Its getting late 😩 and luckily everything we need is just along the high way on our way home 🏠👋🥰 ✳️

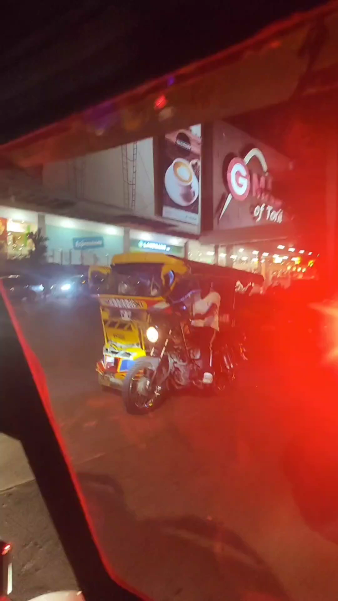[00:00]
Hi guys! Buena noches! Good evening! Maayong gabi! O ayan, it's already night guys.
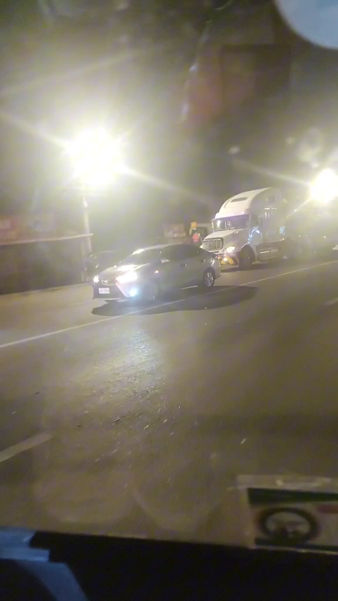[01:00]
but I'm probably like 30 minutes away from the city proper itself. So this is the highway going to Dabal City and this is where we used to go to, you know, to drive around. And then we're actually going to my Sookie. Sookie is a bigas guys because we need to buy a 25 kilo Kohako yellow rice